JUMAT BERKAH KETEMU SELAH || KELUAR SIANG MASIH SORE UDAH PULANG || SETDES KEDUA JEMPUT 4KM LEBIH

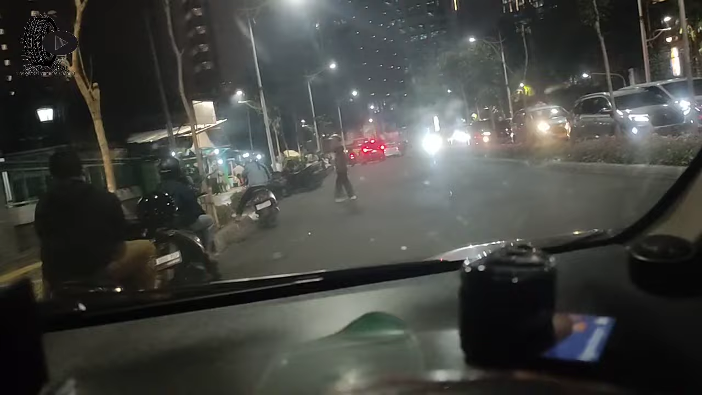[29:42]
Aduh, kacau nih lalu lintasnya nih, kacau lalu lintasnya, kacau. Nih di mode ini dulu dah, pesawat. Tuh.
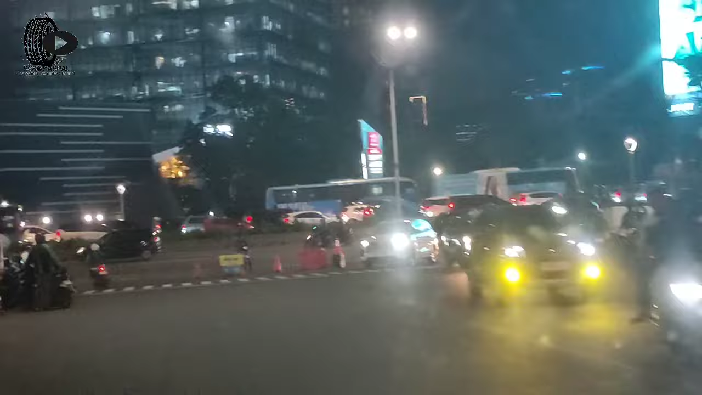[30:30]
Aduh. Kita ke ini aja nih sob nih, masjid yang ini nih, BNI situ, sambil nyelantar BNI sob.
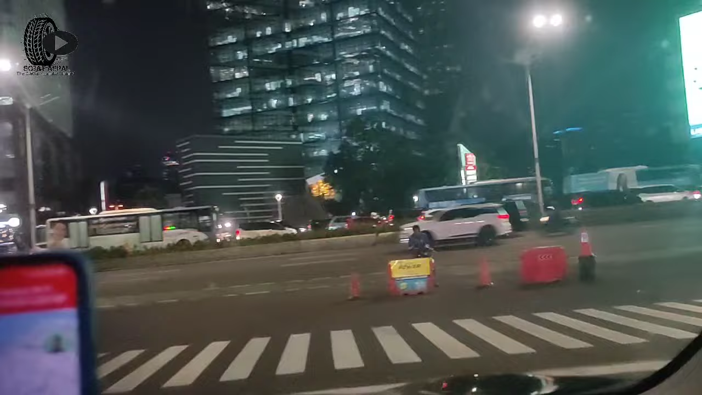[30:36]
Enak kan jalannya lancar nih. Kebanyak situ rungkat, aduh kacau tuh.
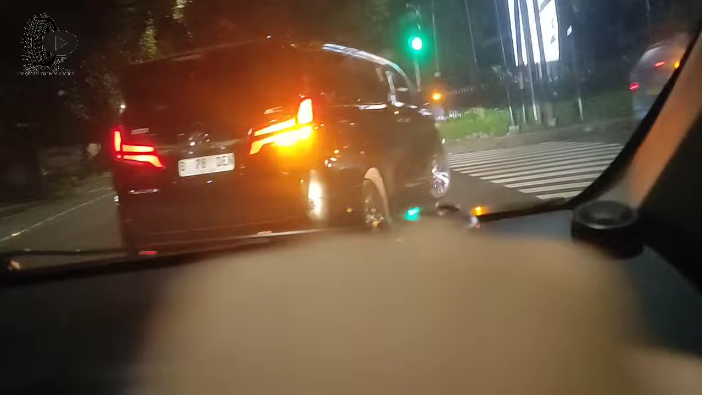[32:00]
Nembus-nembus di yang kata itu, Pegangsaan itu ya.
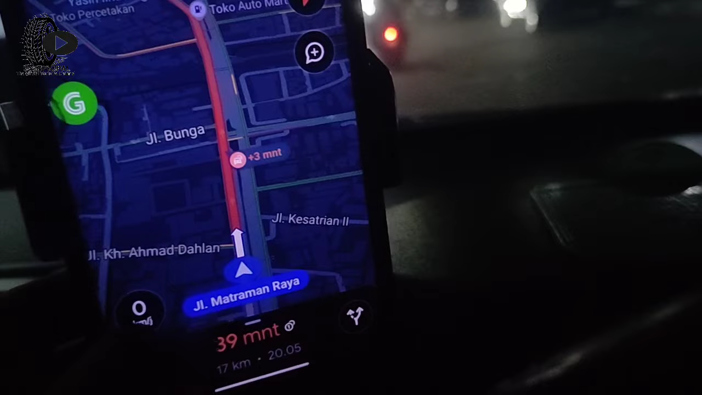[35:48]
Ini di macet di Matraman sob. Ini belok kiri Kampung Melayu,
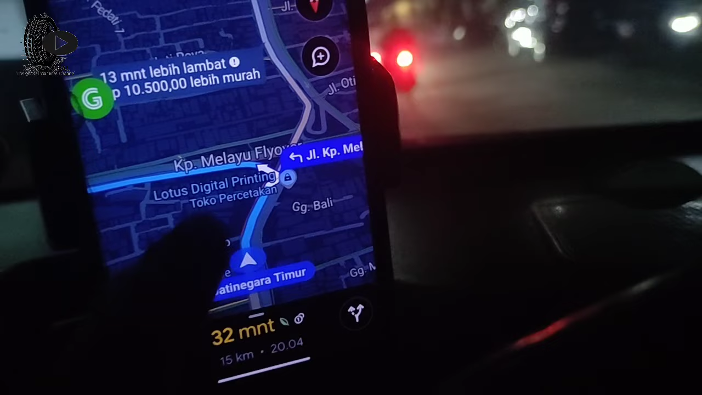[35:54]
no, kalau lewat tol Cawang Halim tuh 13 menit lebih lambat. Jadi Waringin.
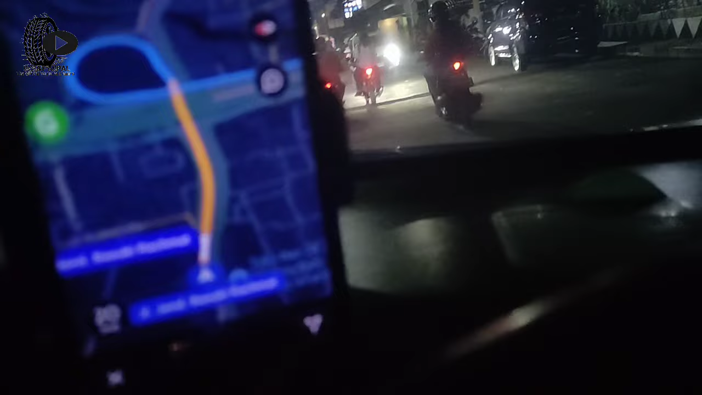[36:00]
Nah, ini masuk Becakayu, ini Basura nih.
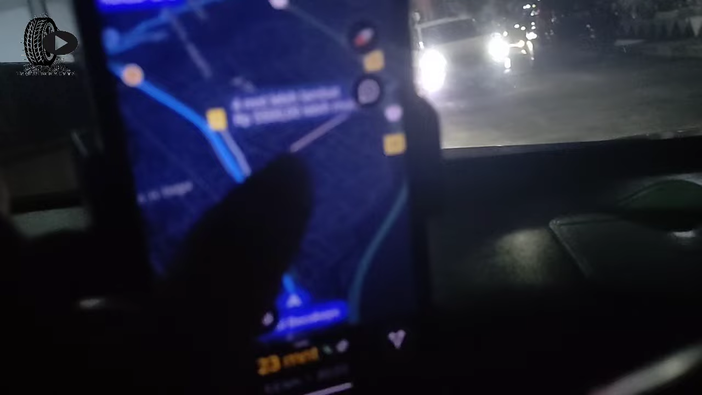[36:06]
Jatiwaringin 4 menit lebih lambat tuh kalau keluar Jatiwaringin. Nah, ini masuk Curug sob.
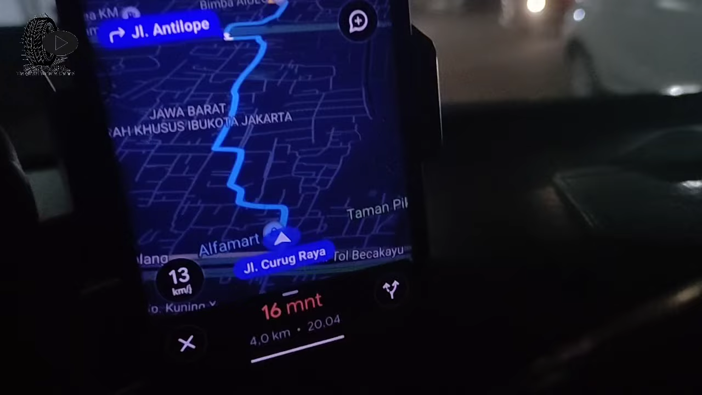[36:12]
Nah, sini arah-arah sana dulu nih, depan pom bensin lama itu.
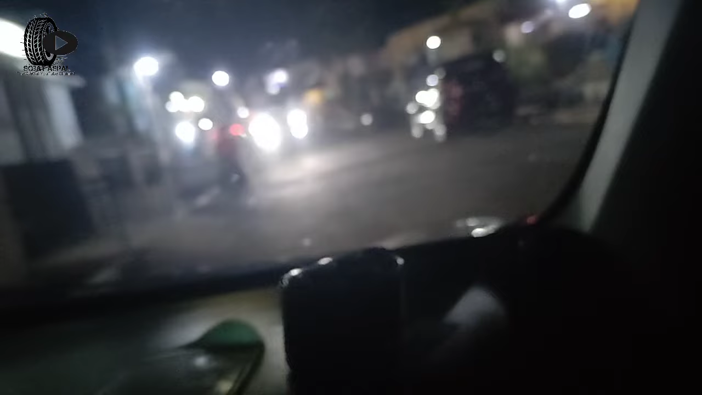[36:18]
Pom bensin, ntar kalau ada yang cocok ya bawa, kalau enggak ya udah pulang sob. Nanti on aja di sana.